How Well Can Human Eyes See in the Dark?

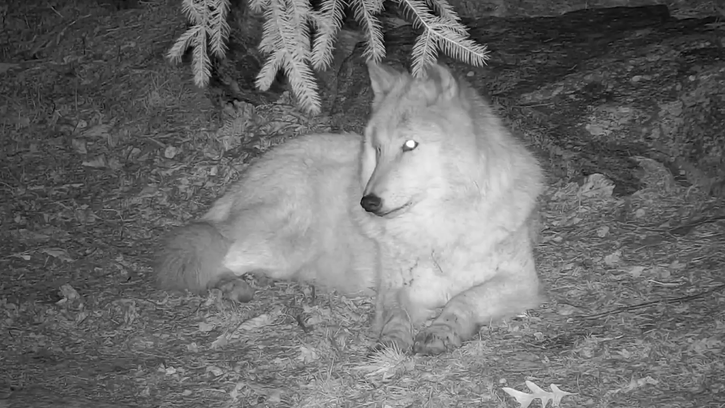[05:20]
and that's also why cats wolves eyes are like
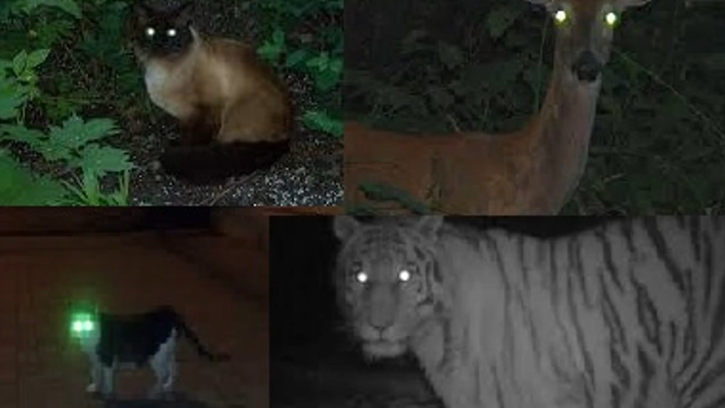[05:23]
glowing in the night that's just like the light reflecting out of the tapetum lucidum back into the world mirror it's a mirror